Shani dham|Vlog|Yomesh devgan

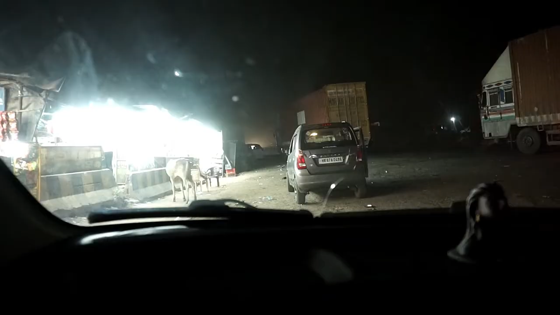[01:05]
यहाँ पे पिट स्टॉप मारेंगे, चाय वगैरह पियेंगे, मैगी वगैरह खाएंगे जाने से पहले।